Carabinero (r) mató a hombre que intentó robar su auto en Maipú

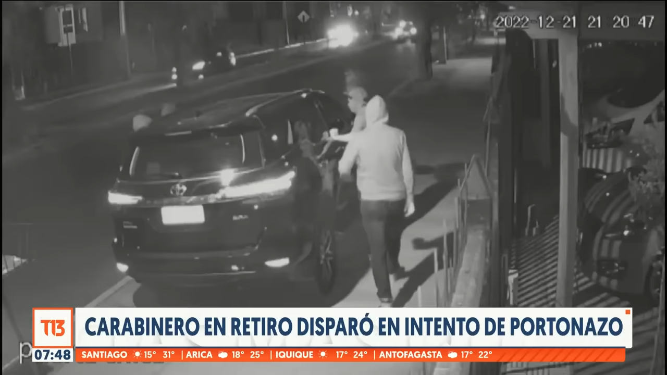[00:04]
Maipú, avenida 4 Poniente, un carabinero en retiro de 64 años llegaba a la casa de un amigo cuando es sorprendido por estos cuatro sujetos que ven la camioneta y se van como las abejas a la miel rápidamente a quitarle este vehículo. Quiero que veamos nuevamente las imágenes para que ustedes se den cuenta que uno de los sujetos, el que está por el costado del conductor donde se encontraba este suboficial de carabinero en retiro, está con una pistola en la mano, lo amenaza y es en ese instante que desde el interior dispara en contra de este sujeto, ahí estamos viendo, huyen, la adrenalina lo hace salir rápidamente de ese lugar,